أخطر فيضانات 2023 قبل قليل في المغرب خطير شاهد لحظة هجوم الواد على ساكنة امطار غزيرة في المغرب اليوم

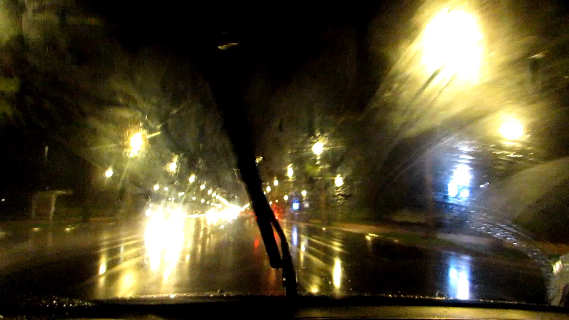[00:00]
أصدقائي كما كتشوفوا مباشرة من أقادير أمطار غزيرة في الليل عصيفة رعدية في الليل أقادير آش غاديم أقول لكم الأجواء ممطرة في الليل كنا
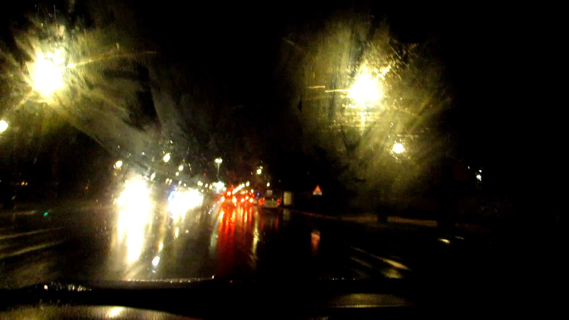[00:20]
في واتسوس أصورنا لكم واتسوس إذا أمطار غزيرة بكل مباشرة من أقادير كما كتشوفوا أمطار
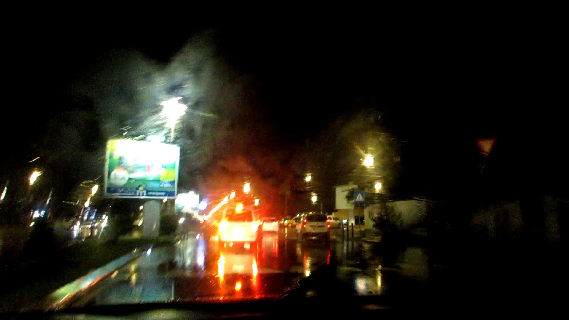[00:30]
غزيرة كل مكان تبارك الله تبارك الله أمطار
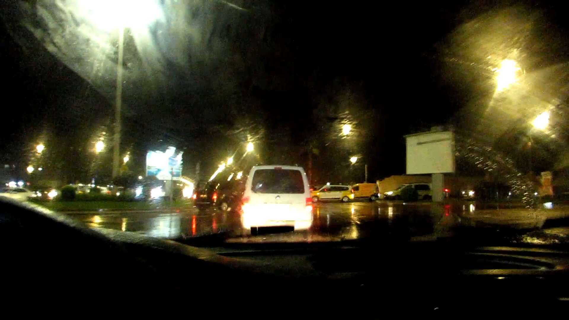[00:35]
وعصيفة رعدية كل مكان شوف شوف الرمبة أخوتي شوف الرمبة كديرة
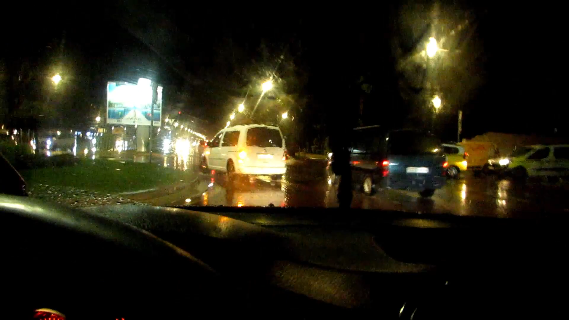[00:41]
وووووووووووووووووو overall أمطار غزيرة يا سلام يا سلام يا سلام اتمنى اذا الامطار غزيرة نستفدوا منها بالنفع يكون اقادير زوين تكون طبيعة يكون ارقان والسكنة دي الامطار يتمتعوا بالطبيعة ان شاء الله بحول الله يا السلام
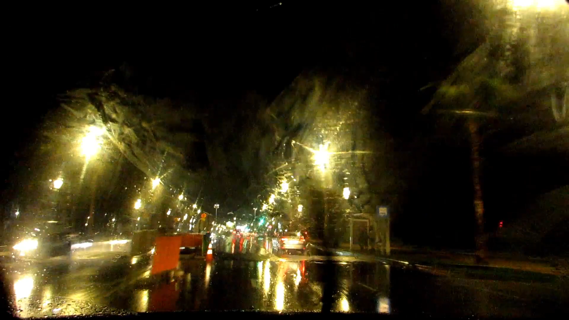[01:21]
امطار غزيرة بدأت مع الفلاشة النهار وبقى مستمره هل يوم بقى مستمره امطار غزيرة شوفوا امطار غزيرة تبارك الله تبارك الله شوف أمطار غزيرة في كل مكان تشوف تبارك الله
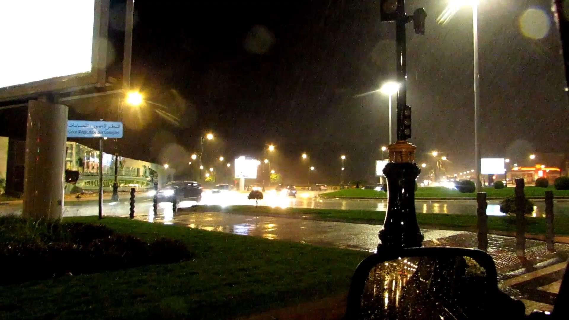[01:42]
أكثير إحدى القصر دي جلالة الميلي وعمد السليس في شتاق وفي العاصفة الرعدية
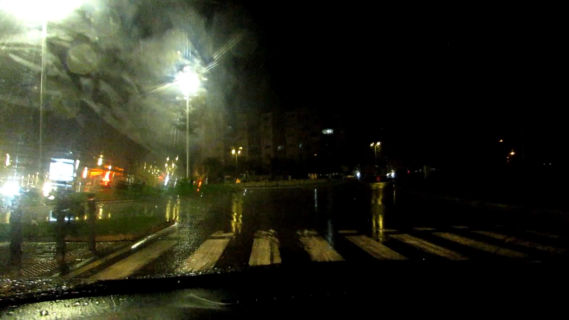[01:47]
تبارك الله تبارك الله تبارك الله هدى شي زوين بزاب منادي رائعة جدا منظر خيالي عاصفة رعدية
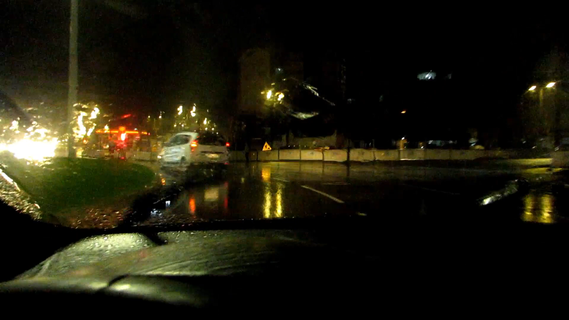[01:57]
تبارك الله تبارك الله شوف يا سلام يا سلام شوف
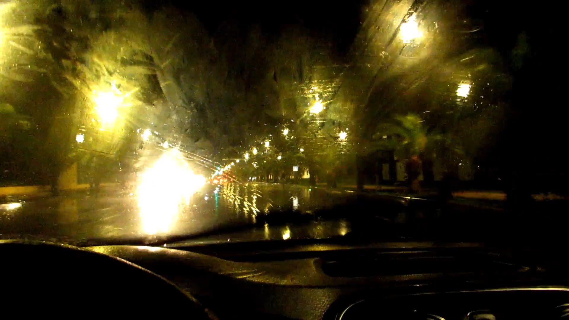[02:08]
تبارك الله تبارك الله أمطار غزيرة لي أقدير بلد السيناء